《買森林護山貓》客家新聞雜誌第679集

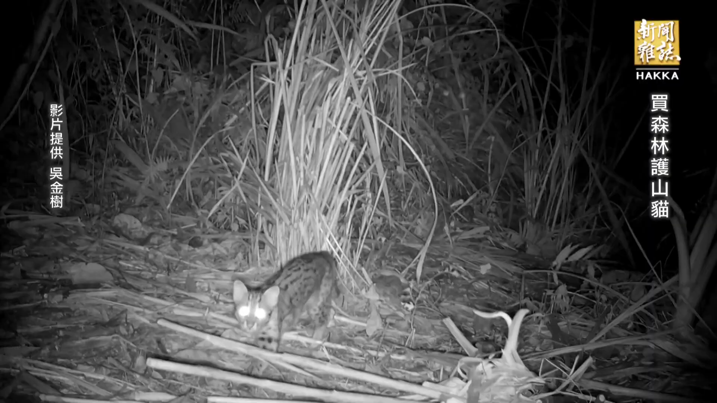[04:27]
我們拍到的時候其實很開心也有點擔心為什麼因為我們這裡其實離道路太近我們預計在我們園區這邊做動物圍禮